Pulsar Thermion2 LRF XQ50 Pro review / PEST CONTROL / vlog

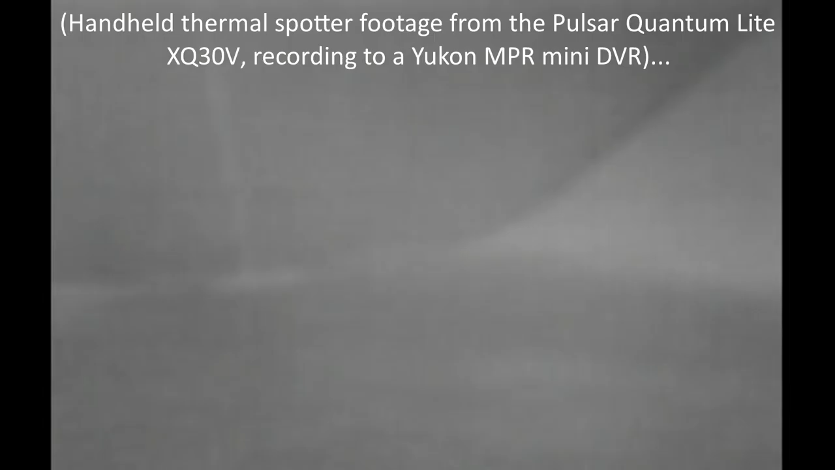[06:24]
that feral call out I stopped in at my local ratty permission on my way home looked
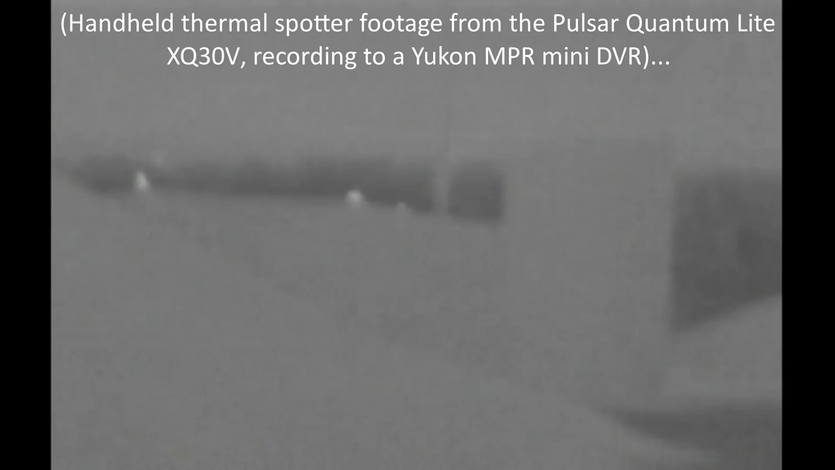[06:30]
through the door with a thermal spotter and guess what I counted at least seven rats so game on so here I've just been
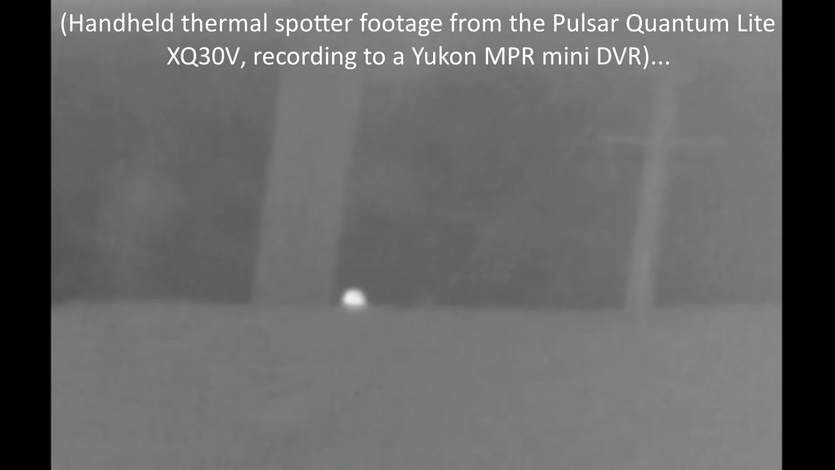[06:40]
checking out the barn through the open doorway there's no rats on the left side
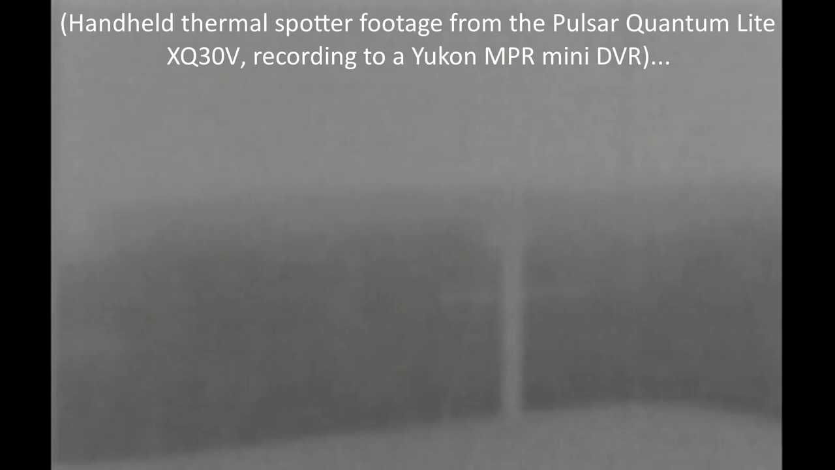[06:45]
but there's at least one on the right I decide to step into the left side of the barn and set
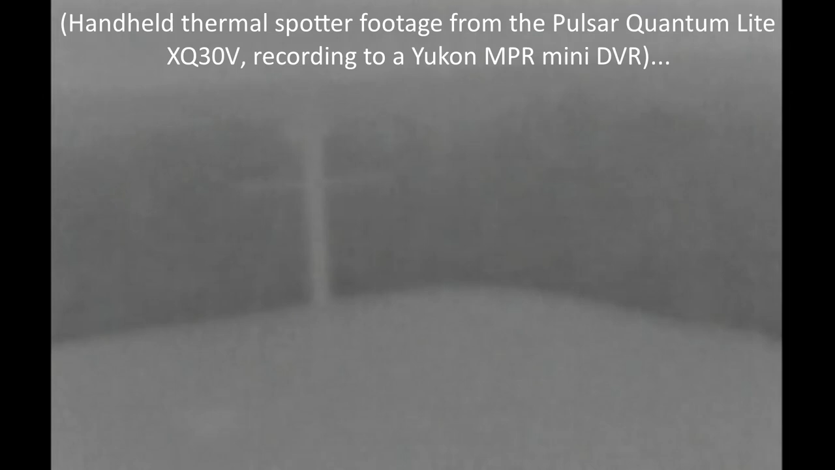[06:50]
up my bucket seat and trigger sticks there oh and one one advantage of the low base mag on the pulsars
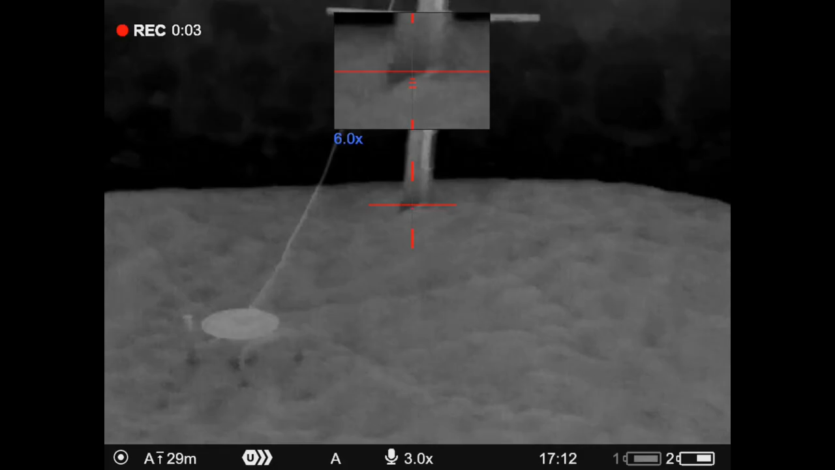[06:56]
thermal scope is it's not that dissimilar to the
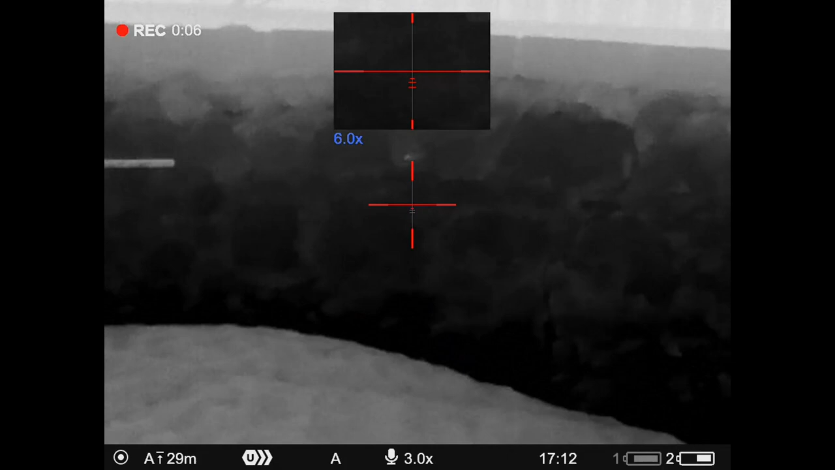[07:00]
base mag on my thermal spotter so it doesn't take too long to reacquire stuff that I've spotted in the spotter
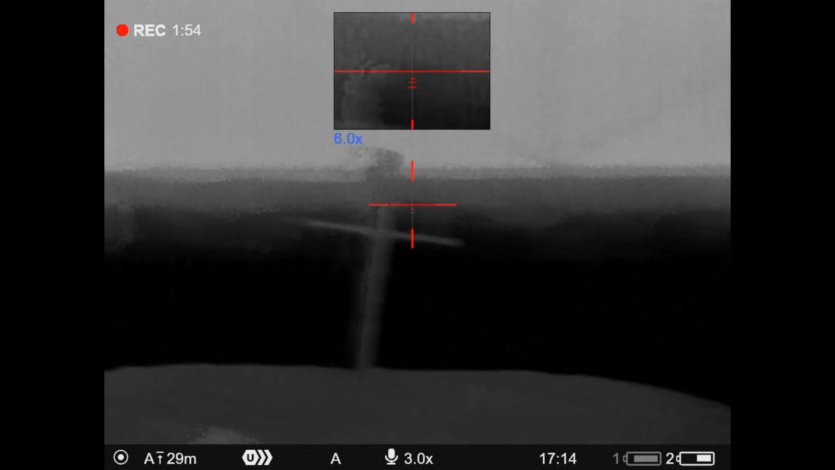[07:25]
with that one in the bag scanning around to the left can't see any other heat sources
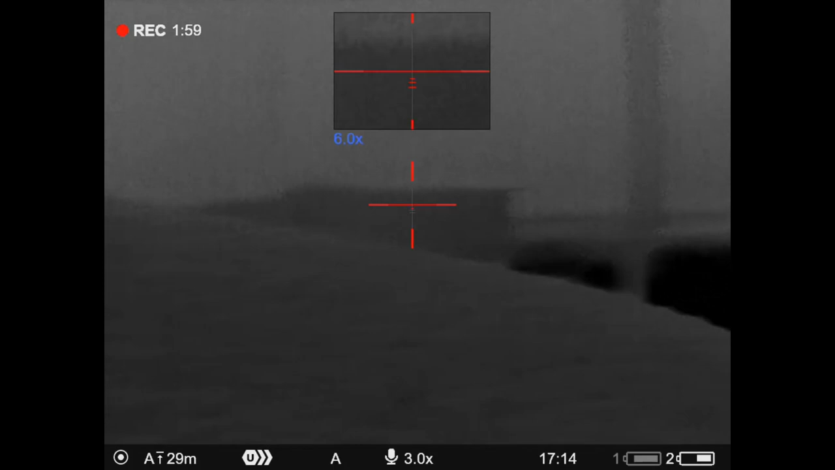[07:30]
and the grain on my left is in the way of me seeing the far left corner check out the counter that appears in a second at the bottom of the screen that was a three second countdown to the image refreshing which also freezes the image and I still forget to look out for that and avoid taking a shot at that exact
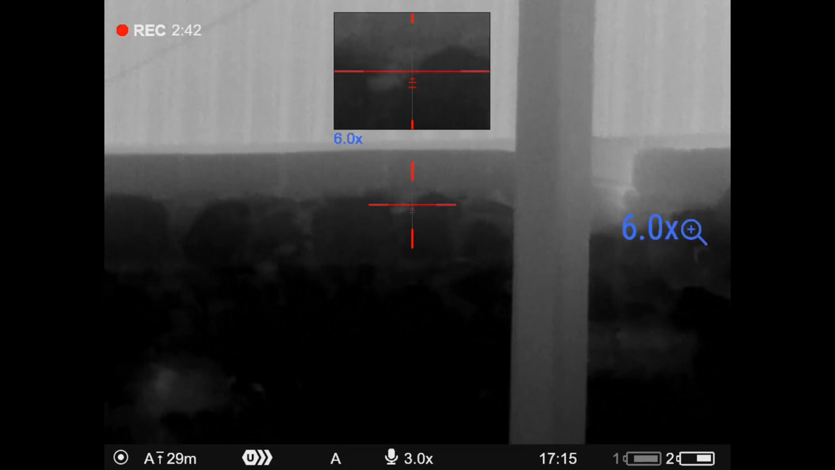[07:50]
moment as you'll see here I experiment the pip is double the mag of the main window so six times rather than three times and if you press the rear
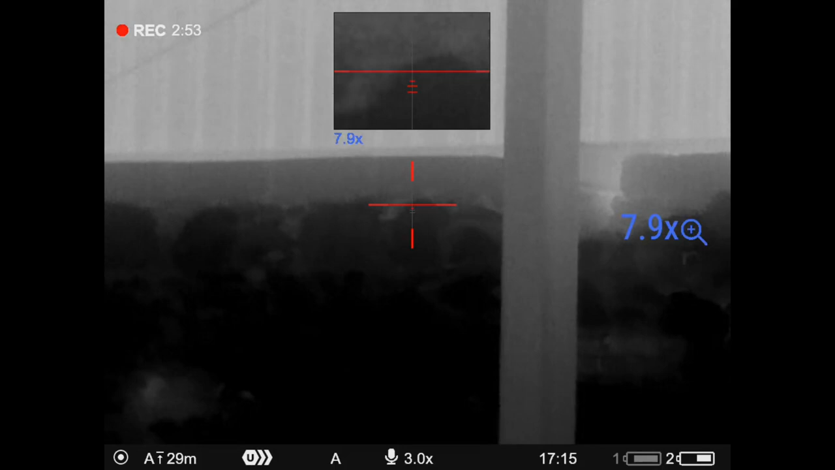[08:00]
magnification button you can then use the left turret to zoom up through
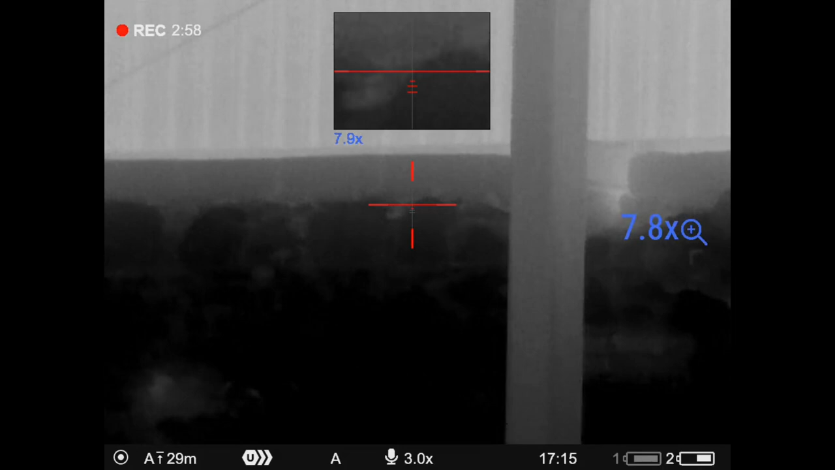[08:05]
0.1 times increments I came in through the door and came
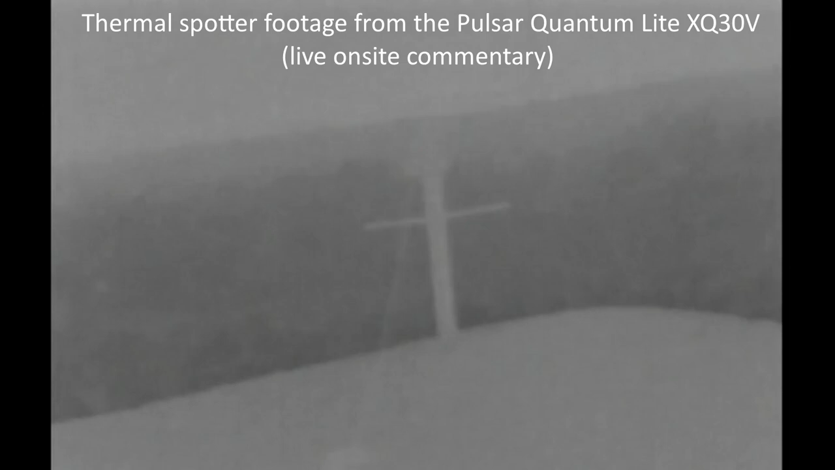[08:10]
over here sat down shot of one rat and I scanned to the left
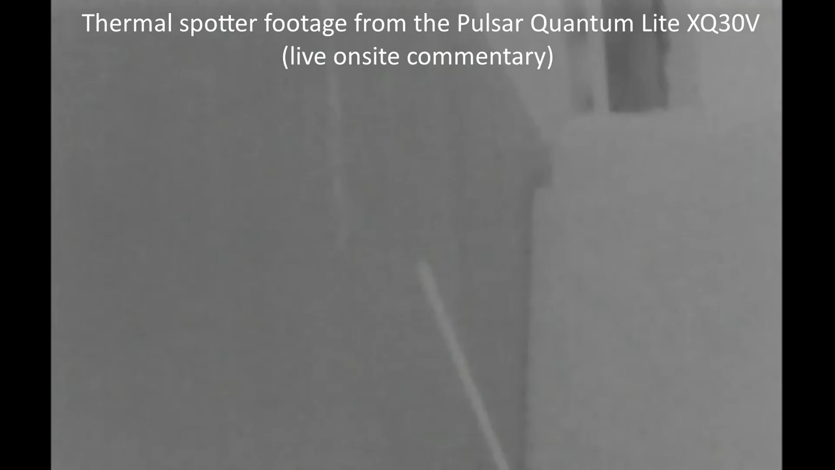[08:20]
there are more in the distance and the other side of this mound of grain so I'm going to do it a few more minutes and then I'm going to go back probably
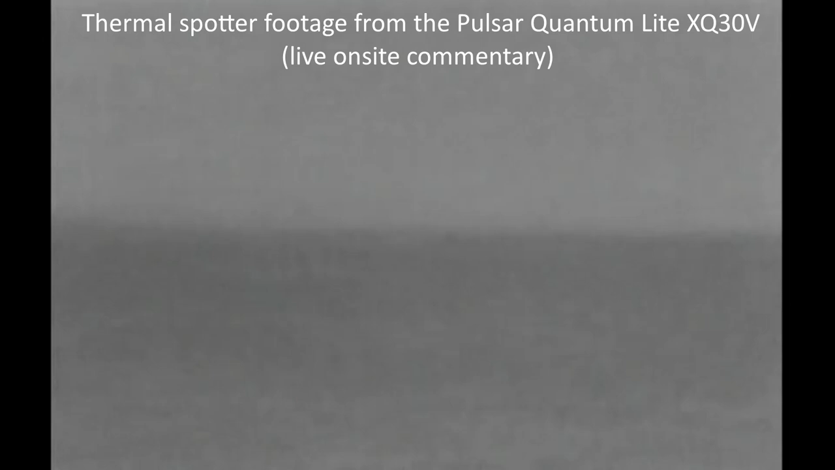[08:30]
into the middle around about here so that from there I can aim to the left and I'll be 25-30 meters from the far wall where most of the rat activity is tonight by looks there